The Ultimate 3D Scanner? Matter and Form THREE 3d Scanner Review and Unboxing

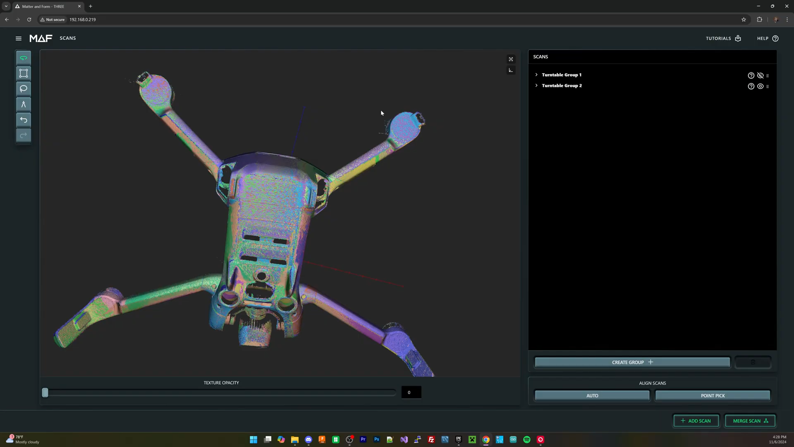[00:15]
Some of the main advertising points of this specifically is the fact that everything is embedded on the
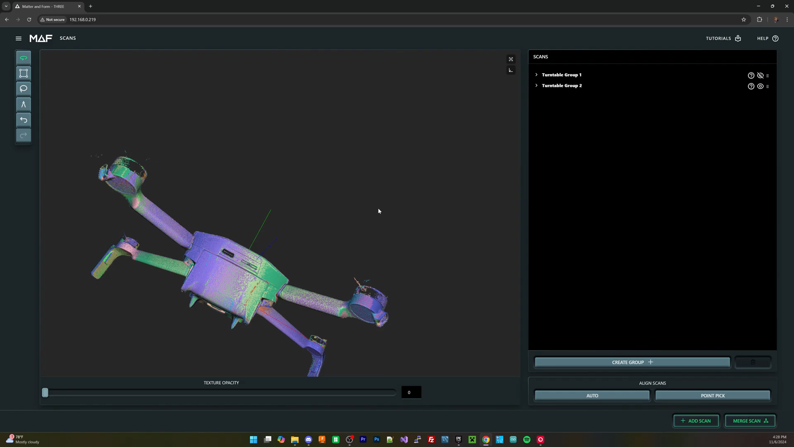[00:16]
device and you connect to the device via your web browser in order to access and control it.
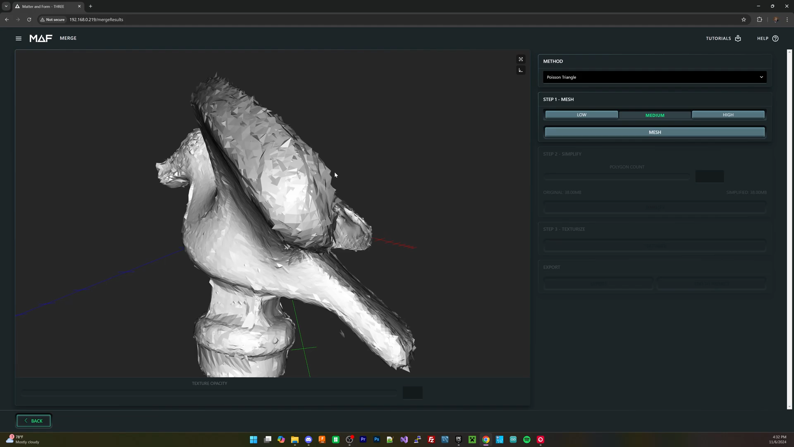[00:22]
This means that while yes you are at the limitation of the device, you also have the ability to connect to it with pretty much any quality device,
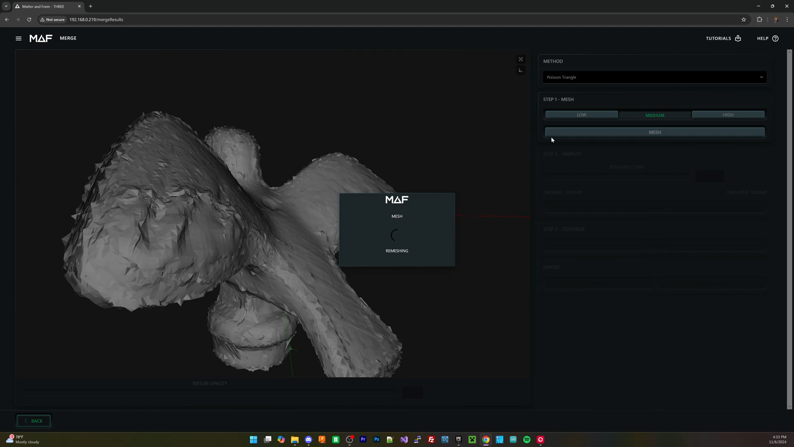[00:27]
anything from a low power to a high power machine, you can connect to this device and 3D scan things.
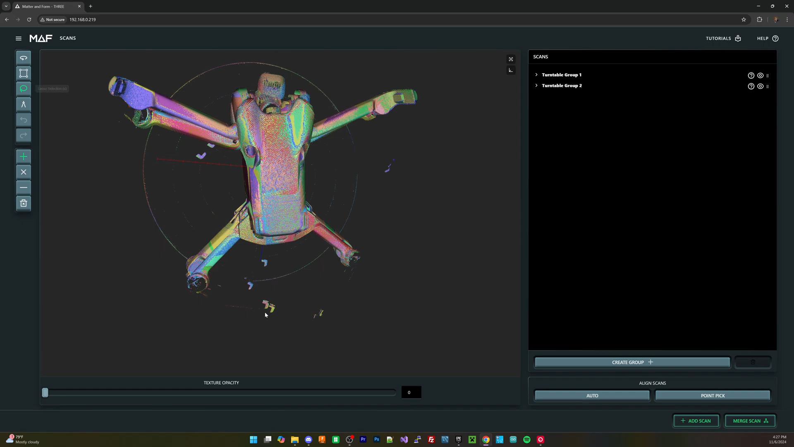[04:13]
and I got to say that's pretty solid when it comes to these devices. Sometimes it gets a little complicated. It's pretty easy to understand. And the turntable is fully automatically managed by the software,
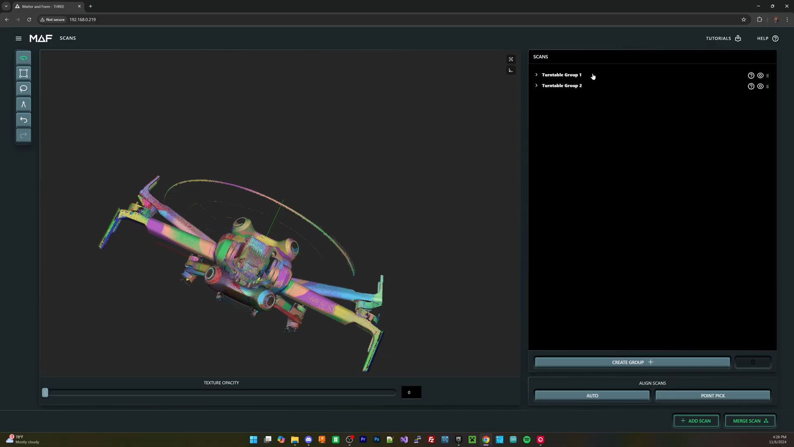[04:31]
The alignment as well is usually pretty good.
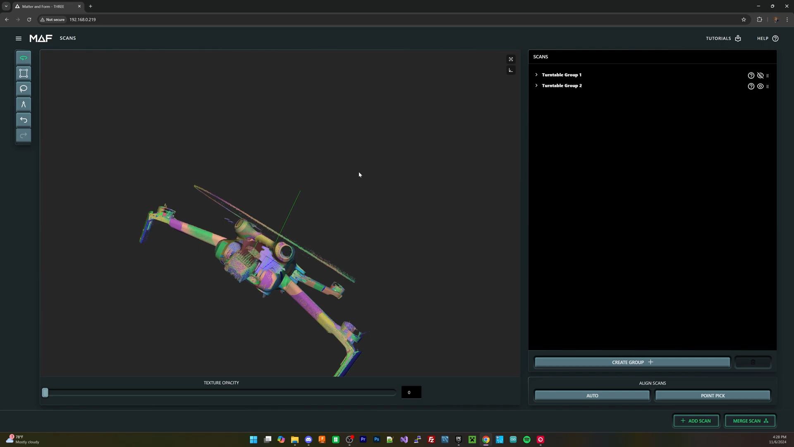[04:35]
I found that the auto-alignment doesn't work well when you have something that might have a lot of holes.
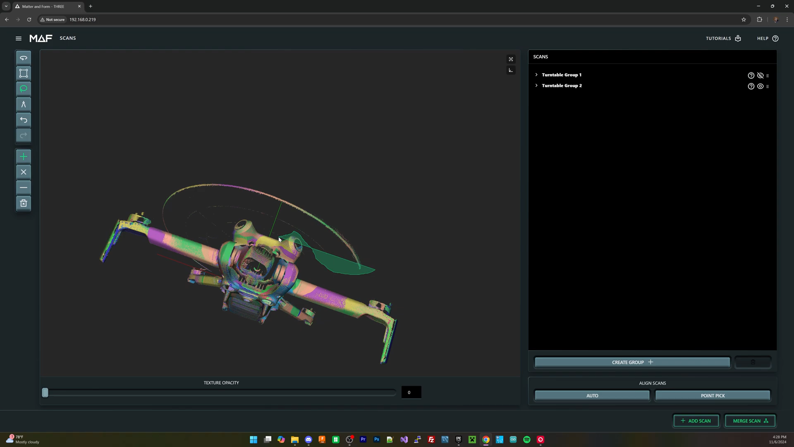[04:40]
We'll talk a little bit about how reflective surfaces and black stark surfaces are a little rough sometimes. Sometimes you only pull a little bit of detail out in one scan, and in those cases you have to manually line it up.
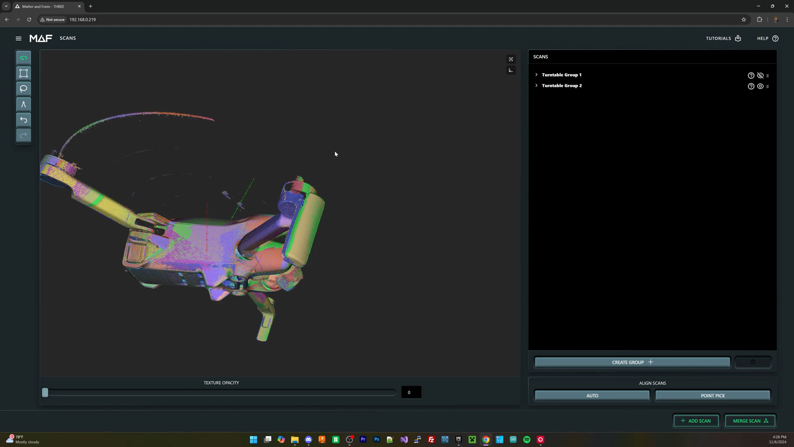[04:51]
And now that the manual alignment works fine,
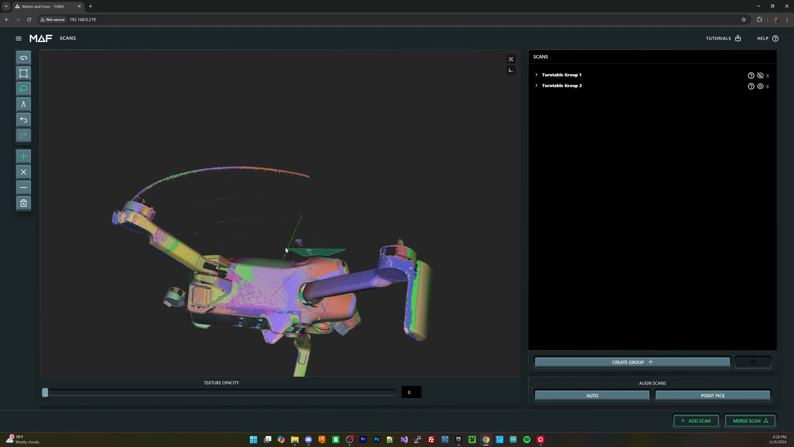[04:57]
I would say that it's actually relatively pretty solid when you go through and you start matching up those scans. So since this is a projector-based scanner, as in that it projects light, and then the cameras determine where that light is,
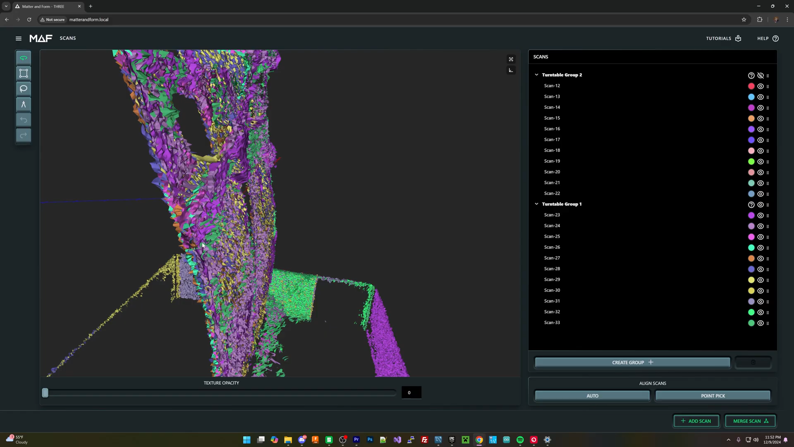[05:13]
it has some issues with reflective surfaces as well as dark surfaces. So a lot of the stuff that I've found recently is,
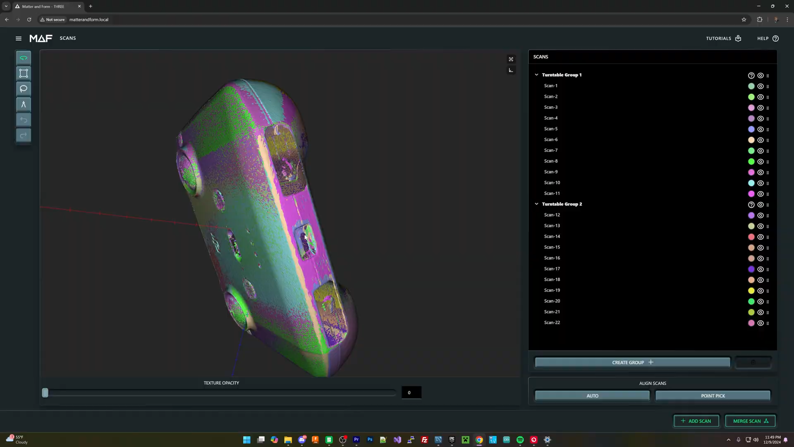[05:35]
Also, dark parts or components, or maybe dark things that you're scanning,
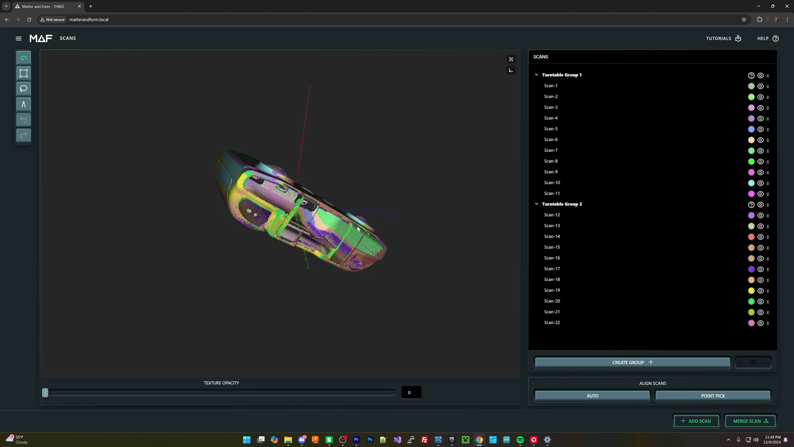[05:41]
like for example this matte finish on this remote that actually controls my overhead camera, that finish really doesn't do super hot when you're 3D scanning.
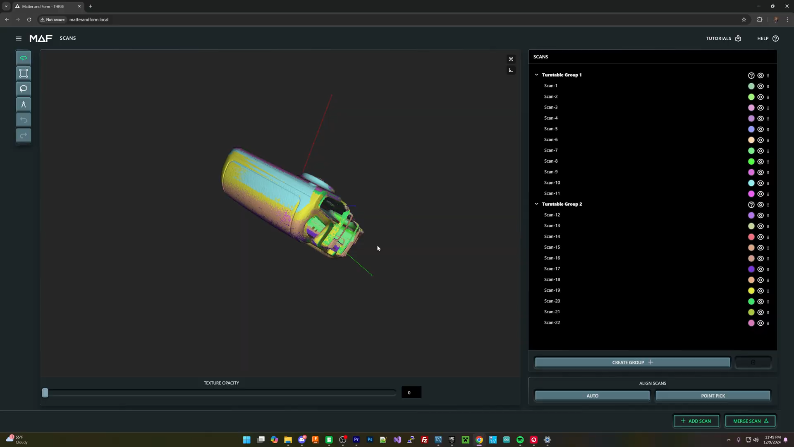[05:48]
It basically really struggles to detect that something is there.
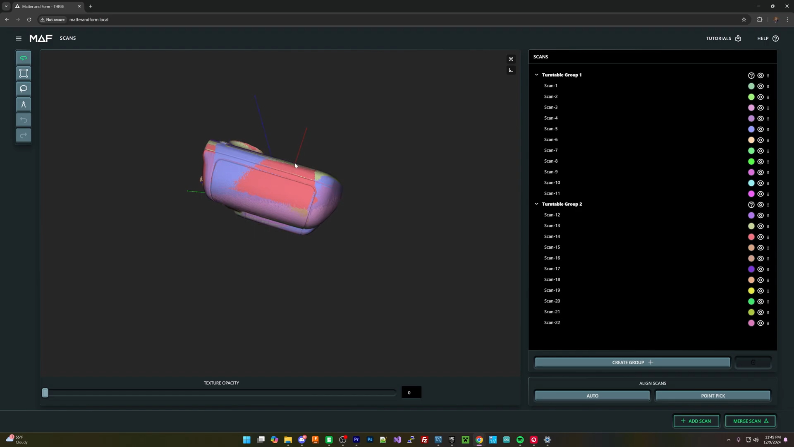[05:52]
And also, when you get to reflective surfaces,
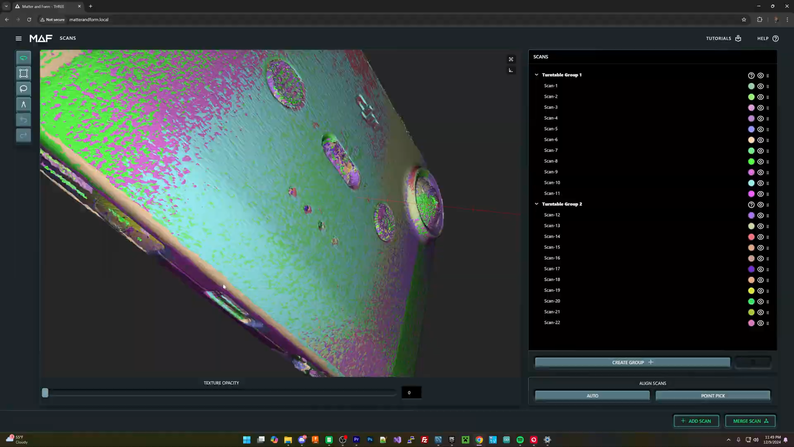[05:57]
specifically the reflective, I want to say the aluminum coating on this graphics card here,